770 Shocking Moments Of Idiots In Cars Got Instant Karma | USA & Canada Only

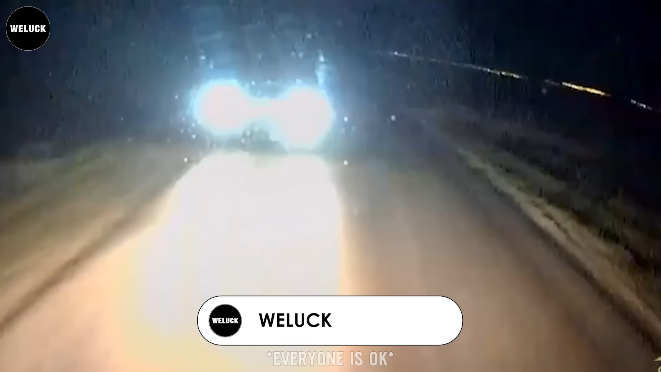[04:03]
Wow, that is so close. Luckily, there were no injuries.
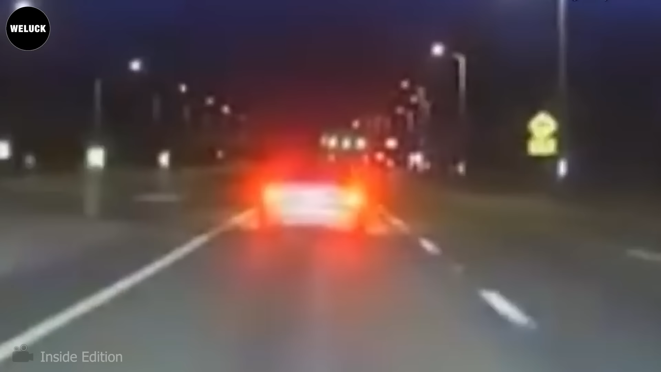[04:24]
After a chase hit speeds of 145 miles per hour, a woman was seen on a dashcam video running from police.
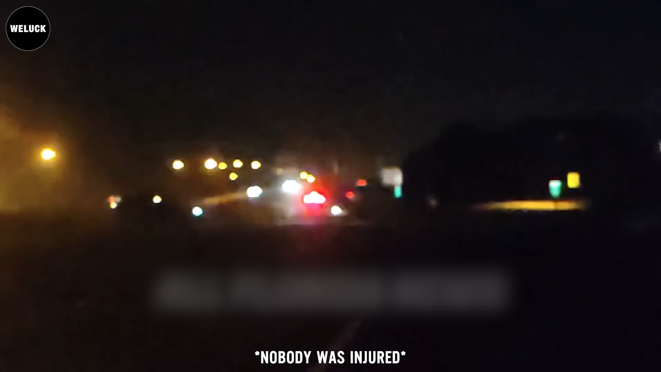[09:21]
Driver 1 shouldn't have stopped there, obviously, but also, how did Driver 2 not see them? Pay more attention, guys.